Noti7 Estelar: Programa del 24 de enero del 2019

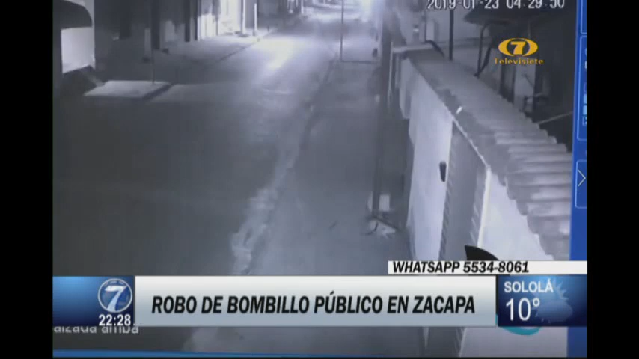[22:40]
y ahí está, pues, robándose el foco de la luminaria. Ahora ya lo hizo, va para abajo, y pues no contaba con que la cámara lo iba a ver. Y lo guarda dentro de su mochila. Y ahí está, lo agarran de frente para que usted vea de quién se trata. Y ahora le voy a decir dónde fue esto. Esto fue en Zacapa. Nada más y nada menos que, pues después, las calles no están iluminadas.